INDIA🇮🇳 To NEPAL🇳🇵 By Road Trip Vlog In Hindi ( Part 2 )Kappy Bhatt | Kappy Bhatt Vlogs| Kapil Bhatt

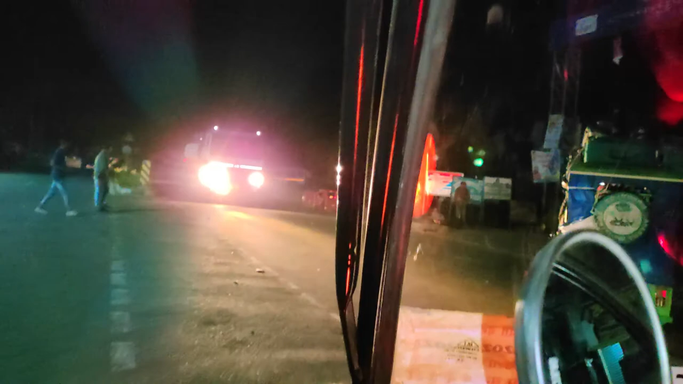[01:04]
ओ, ये रास्ता सीधा टनकपुर जा रहा है। ये टनकपुर जा रहा है ना भैया?
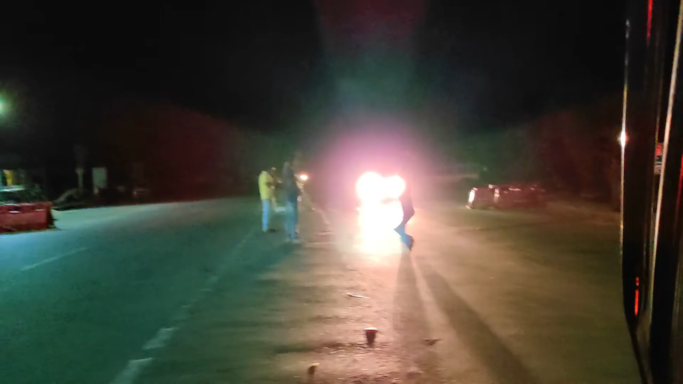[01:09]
ये रास्ता सीधा टनकपुर जा रहा है। ये द्वार है यहाँ का, ये घुसे हम बनबसा के मार्केट में।
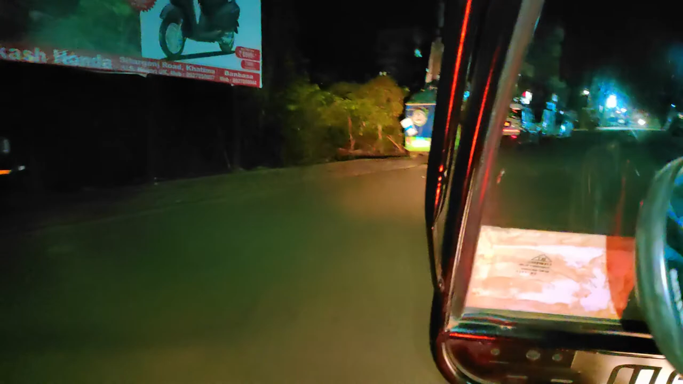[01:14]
इसको पूरा क्रॉस करके बीच में